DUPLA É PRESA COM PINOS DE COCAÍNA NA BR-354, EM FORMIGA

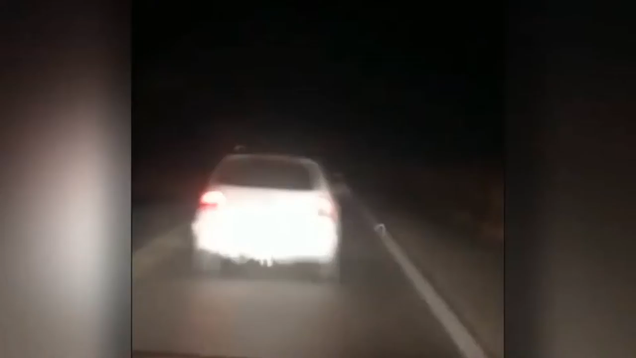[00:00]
Segundo a Polícia Militar Rodoviária, havia denúncias de que este Gol branco estava sendo usado no tráfico de drogas. O veículo com os dois suspeitos, de 20 e 23 anos, passou em alta velocidade por um ponto onde estavam os militares e a perseguição começou. Ainda de acordo com a Polícia Militar Rodoviária, o motorista do Gol fez várias ultrapassagens proibidas pelo acostamento em curva, além de dirigir na contramão.